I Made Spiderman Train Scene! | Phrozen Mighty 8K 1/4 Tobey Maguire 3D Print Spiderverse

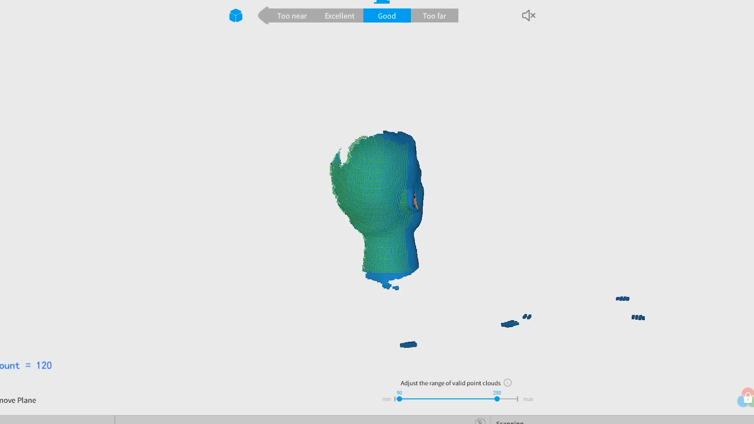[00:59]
with a quick 3D scan of a 1-6 scale head sculpt which
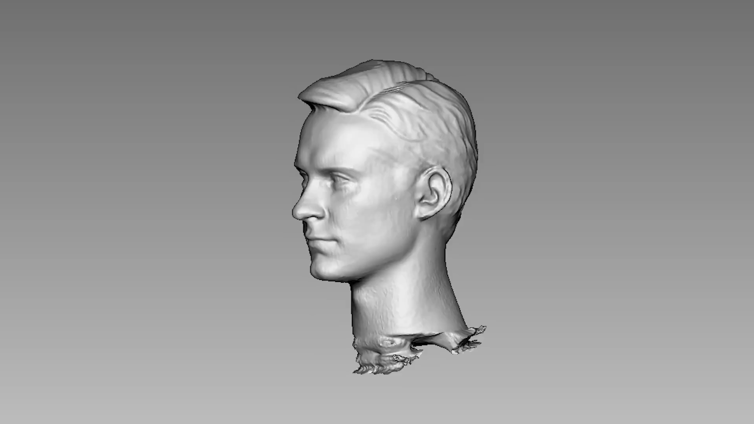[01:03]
produced a decent digital copy that is good enough of a base for me to work on